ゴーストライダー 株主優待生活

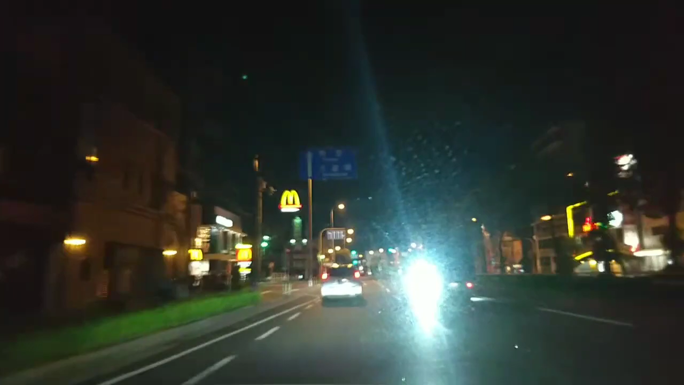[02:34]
さあ、マックに着いたぞ。ドライブスルー。